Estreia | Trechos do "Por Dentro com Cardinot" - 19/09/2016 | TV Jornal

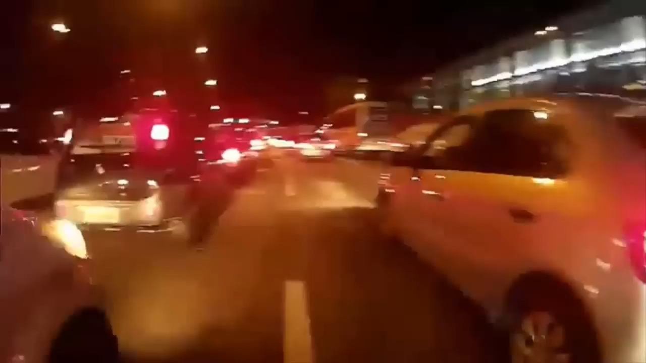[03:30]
Nós acompanhamos a rotina de um ciclista que mostrou alguns problemas nas vias.
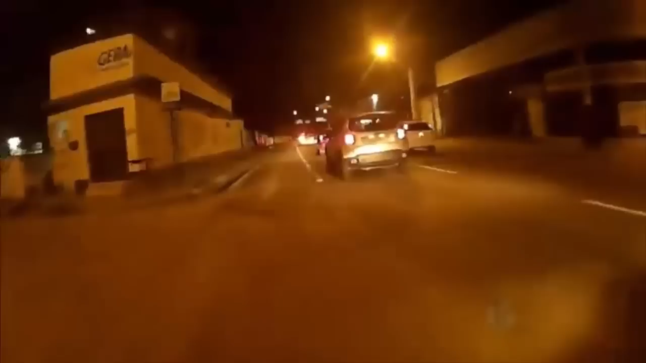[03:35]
Inclusive, presta atenção porque o ciclista colocou uma câmera no capacete.